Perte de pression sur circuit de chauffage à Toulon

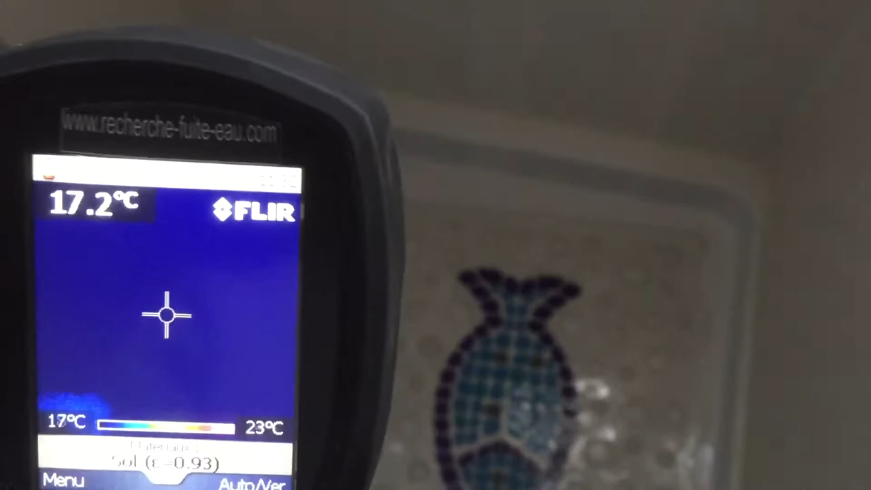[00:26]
On screen: spot 17.2°C, scale top 23°C, scale bottom 17°C
et nous avons une forte source de chaleur juste là, à côté de la bande de douche.